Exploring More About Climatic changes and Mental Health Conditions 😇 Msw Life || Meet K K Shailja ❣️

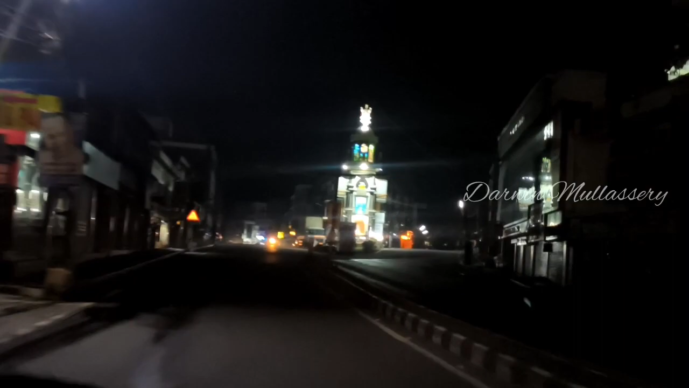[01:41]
നമ്മുടെ ട്രെയിൻ എന്ന് പറയുന്നത് 4 മണിയാണ്. നമ്മളിപ്പോൾ ഏകദേശം 3:30 ഇതാണ് ഗൈസ് ഏറ്റുമാനൂർ വണ്ടി.